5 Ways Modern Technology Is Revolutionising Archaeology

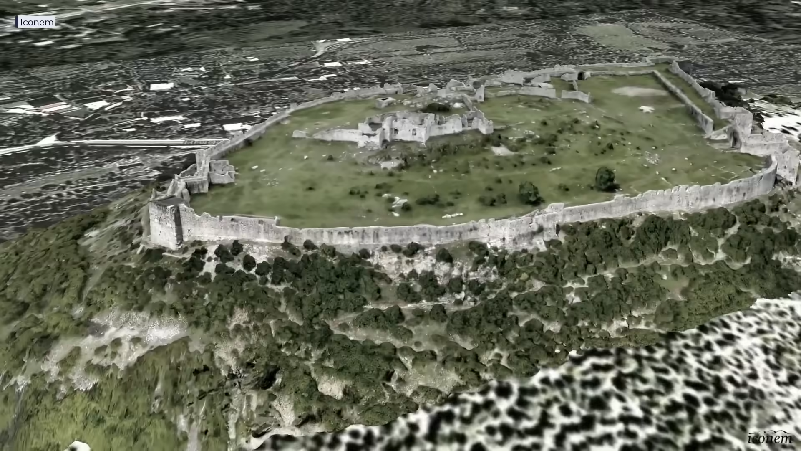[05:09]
For example, in 2013, Iconum, a startup in Paris, was founded. Their goal is to reconstruct and digitize different cultural heritage sites in 3D.
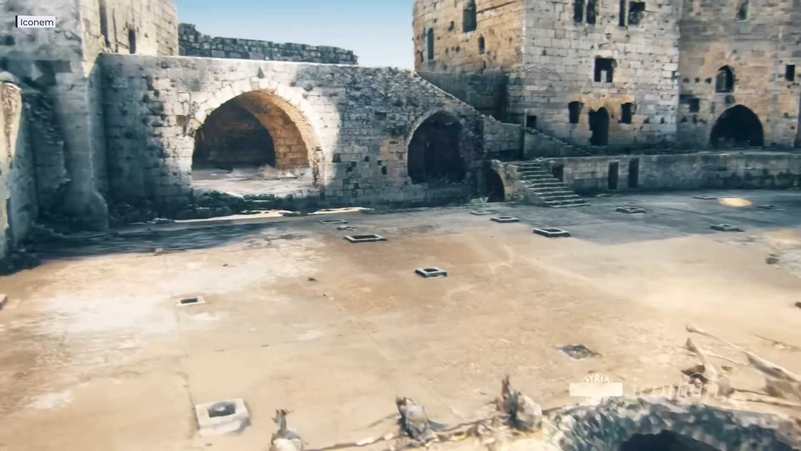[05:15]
Iconum mostly focuses on endangered sites, which helps archaeologists in multiple ways.
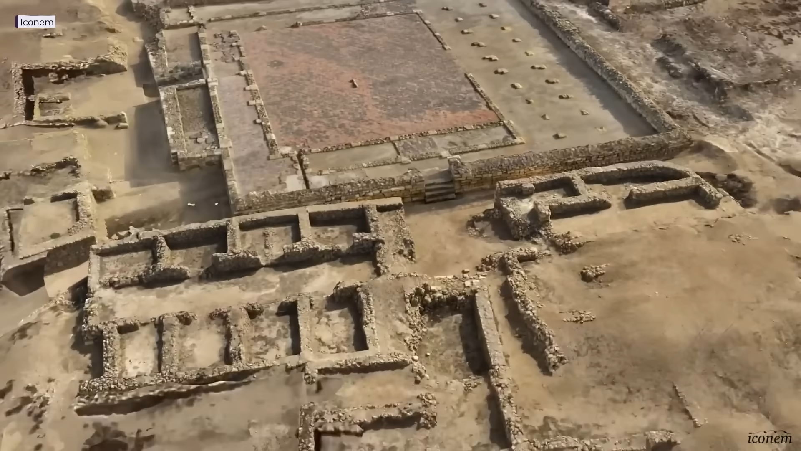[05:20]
For one, it aids with research.
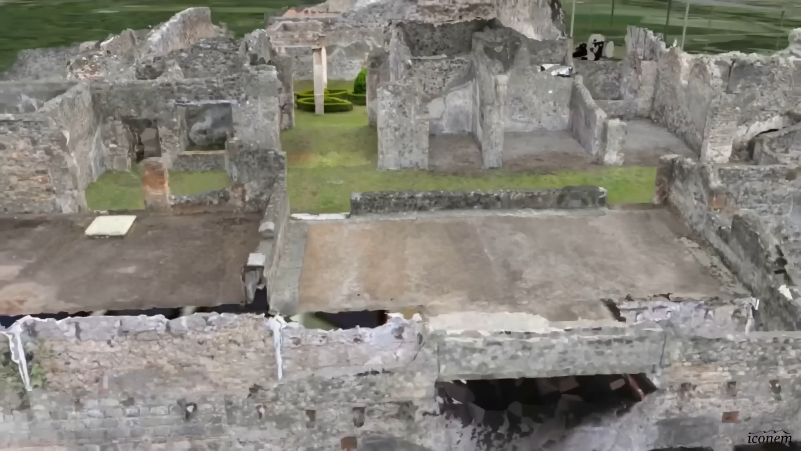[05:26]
Some places like Pompeii are largely in ruins, but these 3D reconstructions can help digitally fix some of the damage and show us what Pompeii would have really looked like.